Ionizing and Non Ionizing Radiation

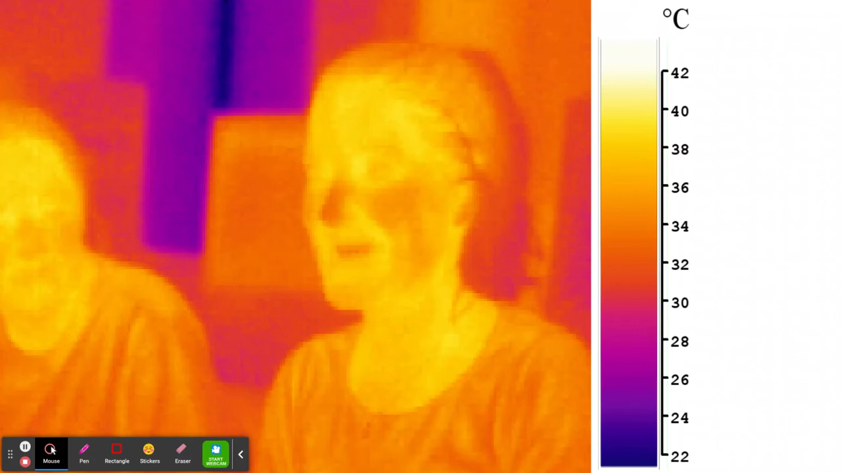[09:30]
On screen: scale top 42°C, scale bottom 22°C
All you're seeing is the heat energy. So if you're outside in the woods, you can find someone hiding behind a tree or you can spot a deer or a wolf or a wolverine or whatever the case may be out there with infrared. And this is what it would look like if you're out there with an infrared
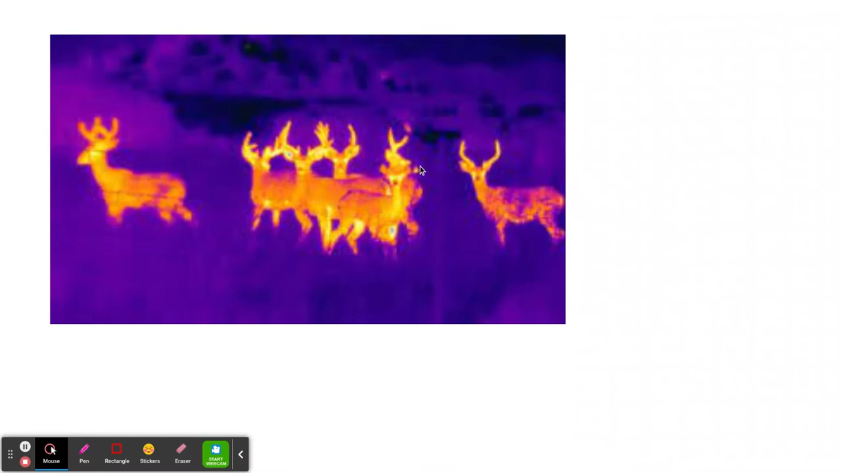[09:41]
device, right? You can buy those infrared glasses and so forth. They cost a lot of money, but you'll see the heat from the deer. That's infrared. And then we come to visible light, light, right?